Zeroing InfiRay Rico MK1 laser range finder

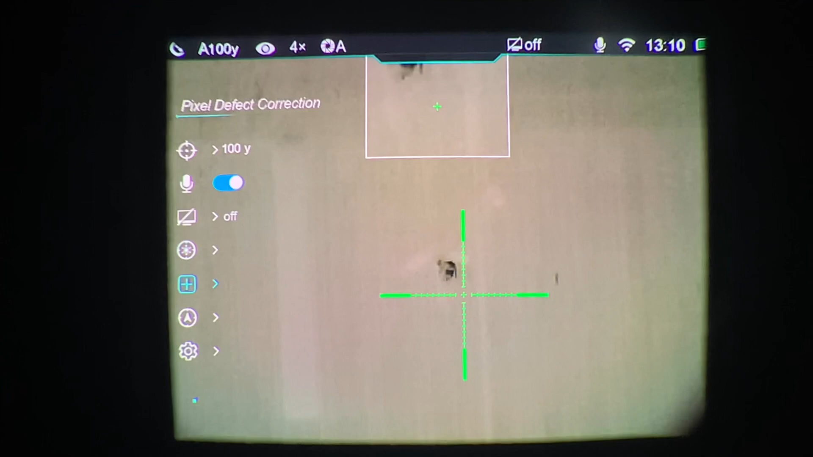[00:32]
so what you do is you go into the menu you long press the M button go into the menu and arrow down it's actually on the second page but you arrow down to the rangefinder portion of the menu and when you enter this portion of the menu
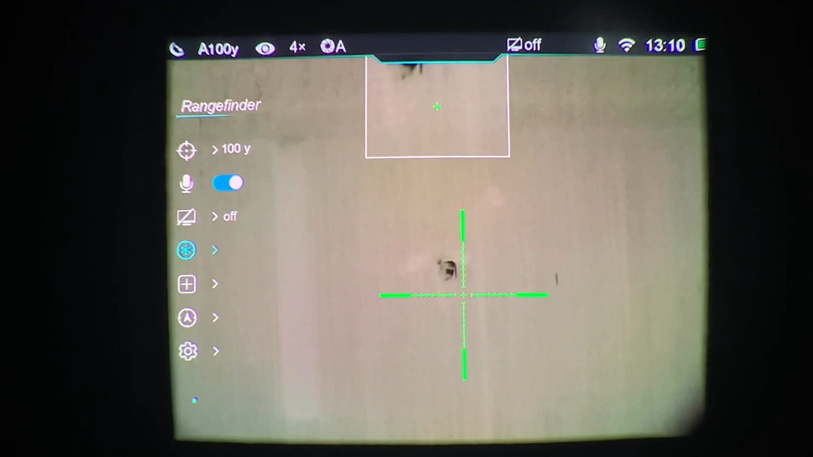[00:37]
there will be a visible laser that comes on the laser rangefinder and fires downrange now if it's light outside or very bright
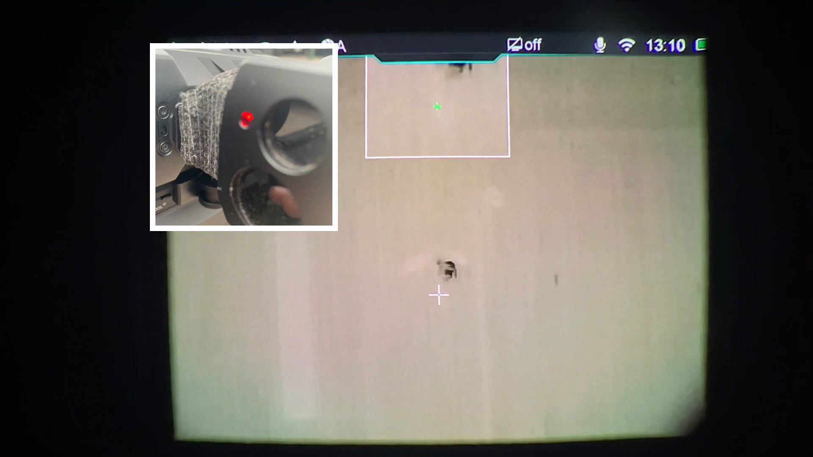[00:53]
you're gonna have a hard time seeing this laser at long distances so
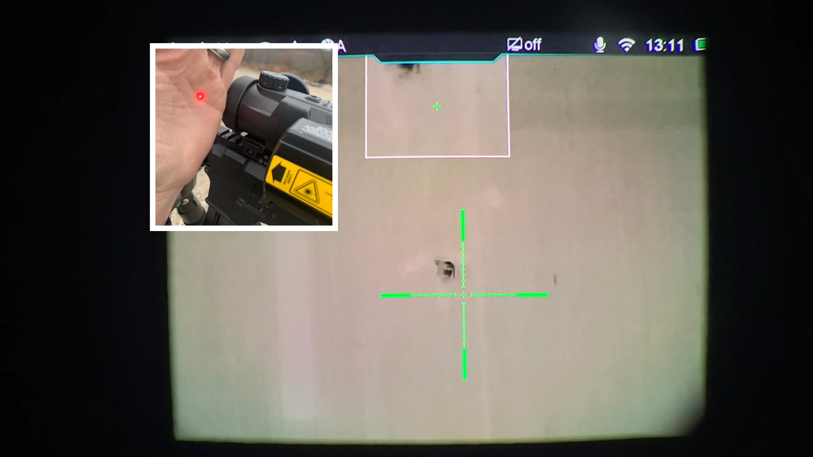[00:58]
I'm gonna go over a couple of different ways you can do it one is you know dusk or dawn you're obviously you're gonna be able to see the laser a little better which was what I'm doing right now it is daytime but I'm using a light on the wall kind of inside an overhang where it's not as bright as outside so I'm able to see the laser so when you go into the laser range finding portion of the menu that laser comes on and fires downrange and what you want to do is you want to put that laser
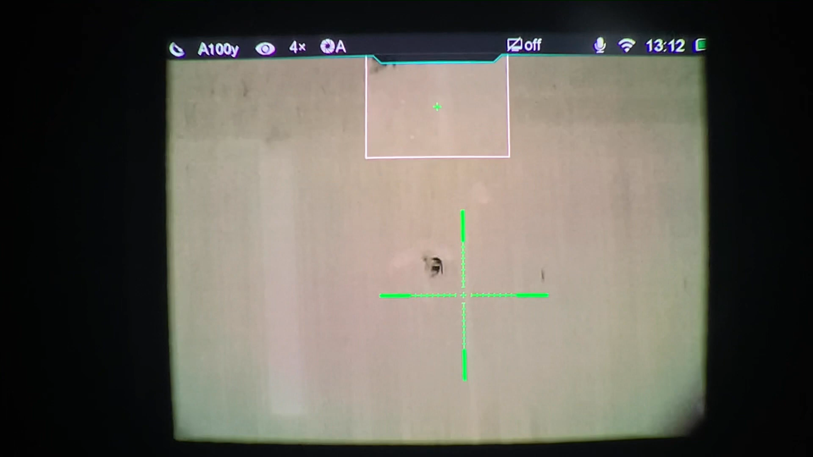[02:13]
point your laser rangefinder is set and when you long press the camera and the zoom button
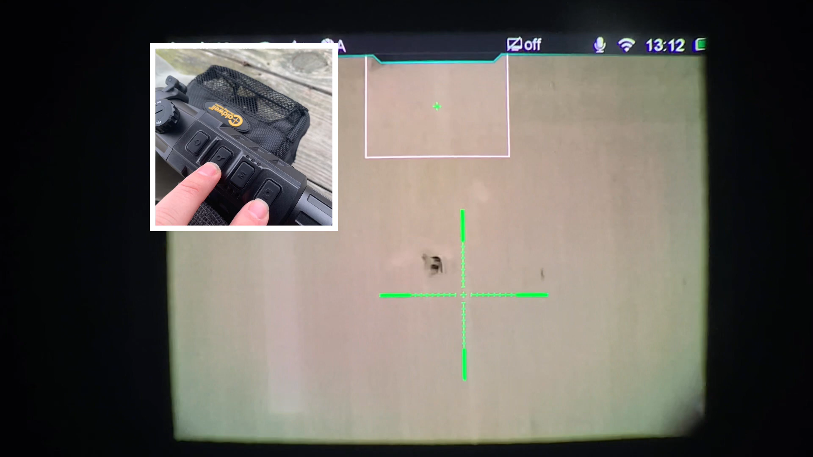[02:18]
it'll activate your rangefinder in your scope it'll
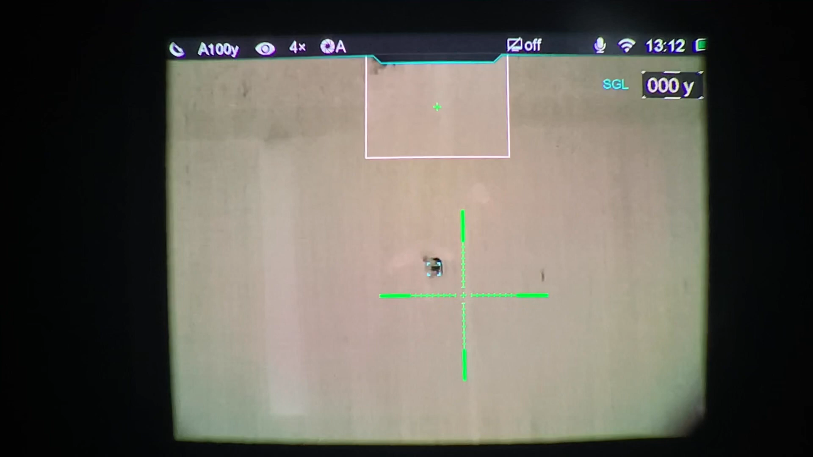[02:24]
open in single mode and then you can press the power button to take a single range and it'll tell you the range 28 yards or you can
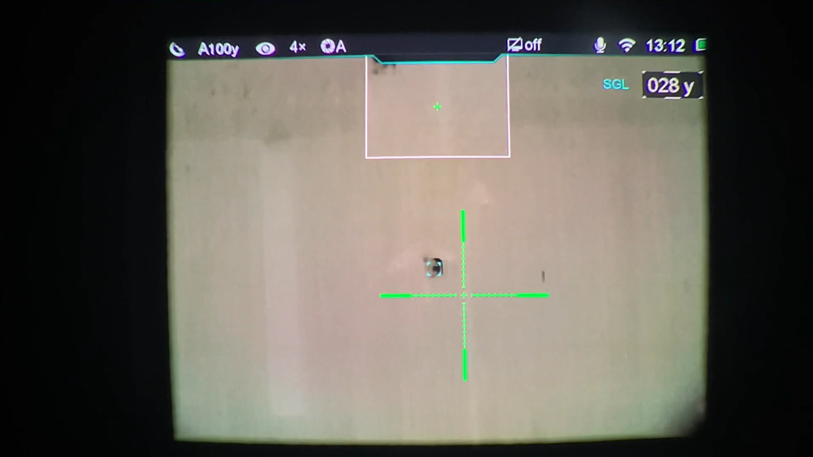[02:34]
press the zoom and the camera button quick press the same two buttons you use to open the
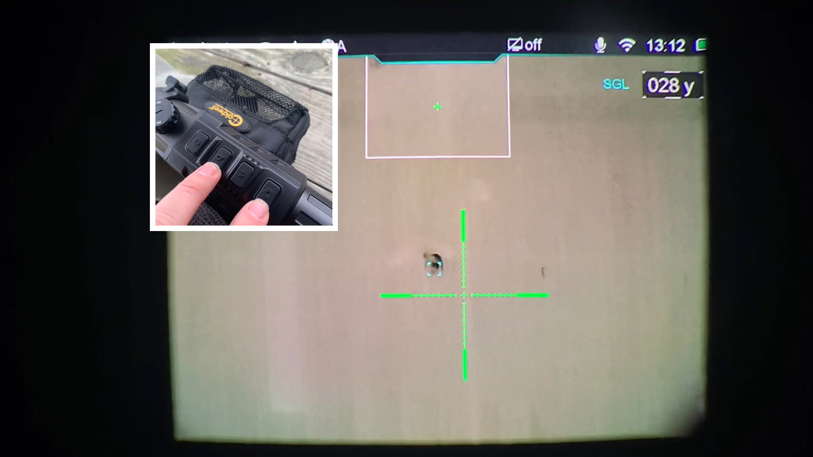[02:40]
rangefinder you can quick press it and then it'll go into continuous mode and there
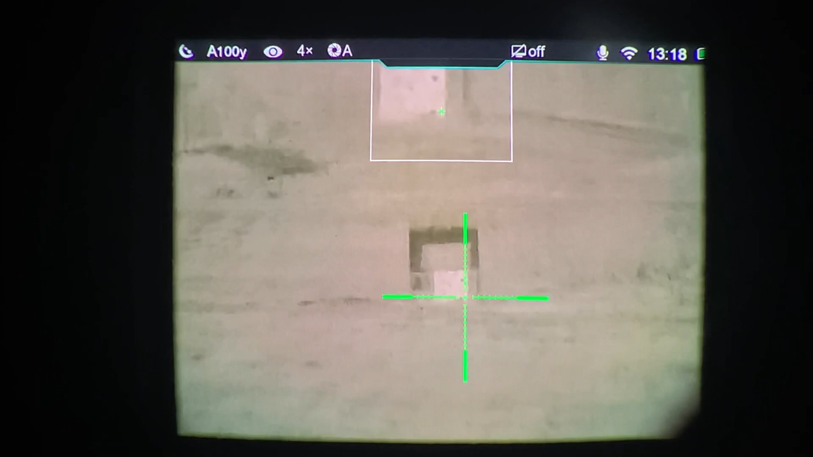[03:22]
rangefinder and this is without using the visible laser on on the rangefinder so what you do is press the zoom and the camera button the outside two buttons not counting the camera button long press those and turn the rangefinder on and quick press those same two buttons to put it into continuous now you can use any known distant target
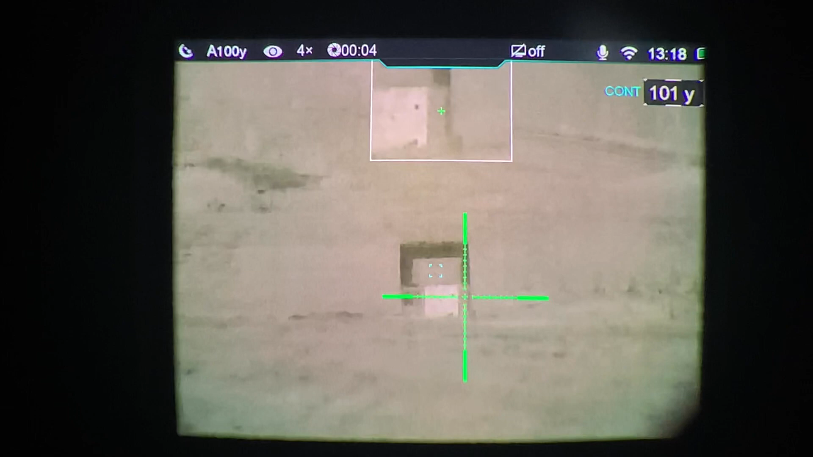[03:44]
what I'm using here is a target board at 100 yards 101 I mean you could use the side of a building you could use anything I mean it doesn't matter if it's 157 yards
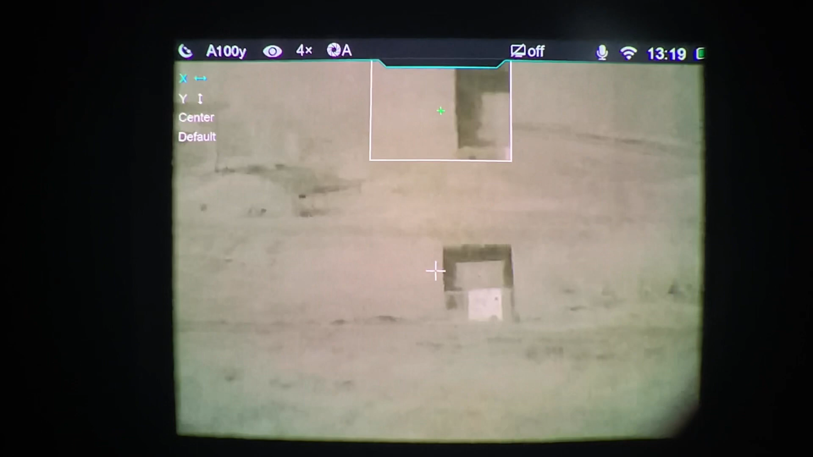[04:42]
need to move that box to the right so I'm going to long press the menu button get into the range finding menu go up to x because that's my left and right click on x and I'm going to move that x over to the right a little bit let's try it right there so long press the menu button okay I moved it over a little bit 101 now the box leaves the target still telling me um let's see here
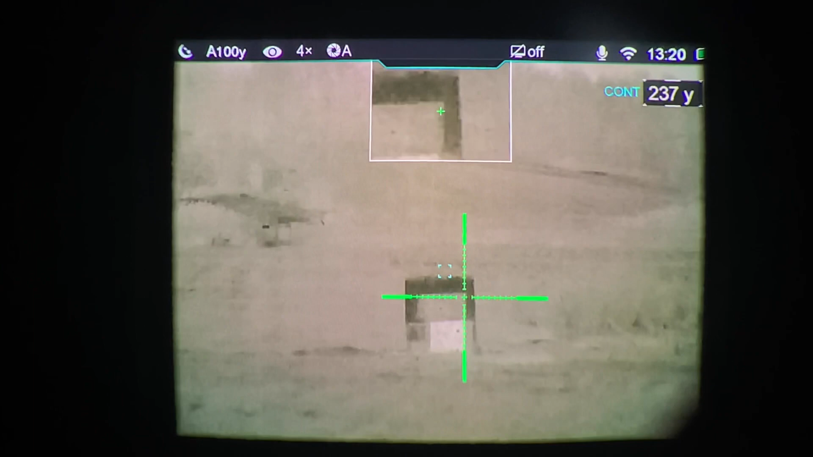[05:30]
it's telling me a different distance okay now I can check height come up height seems to be really good so as soon as that box leaves the target it changes distance it so that tells me that that's off the target so let's check this side box off target changes back on target it changes so that's just two different ways that you can um that you can kind of fine tune this range
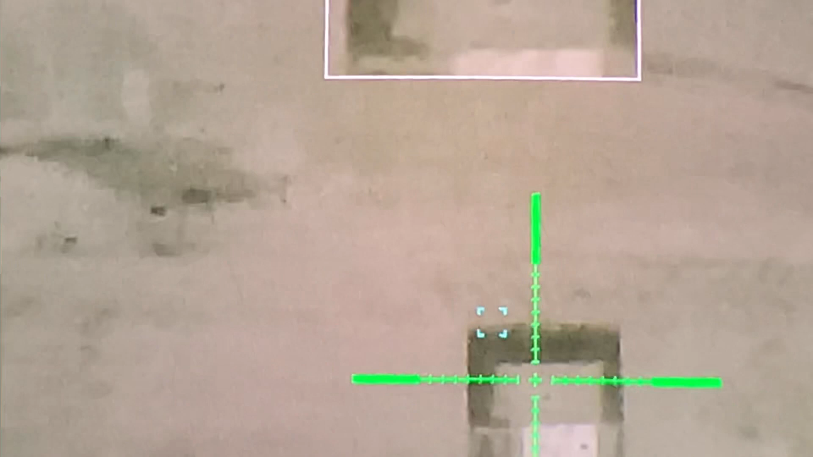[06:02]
finder now you'll notice that that box is not in the center of the screen or the center of the reticle you'll notice my reticle is not in the center of the screen your reticle ends up wherever you have to zero this
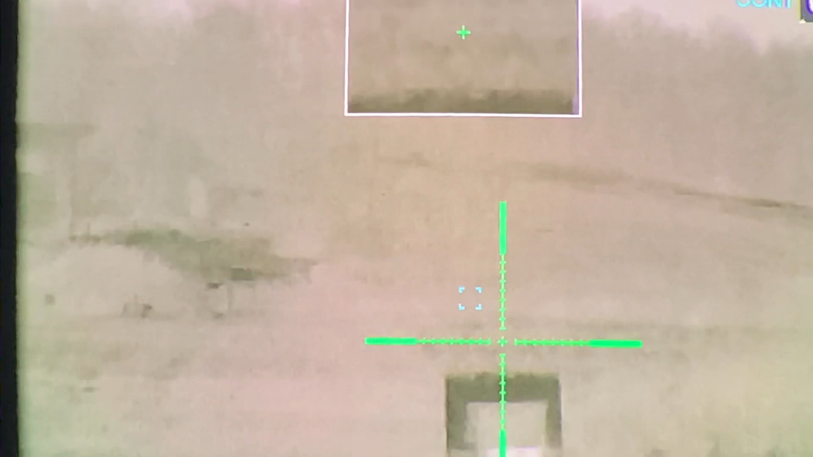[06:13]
you know wherever you have to zero the scope to the gun that's where your reticle ends up same with the range finding box wherever you have to zero the range finder that's where the box ends up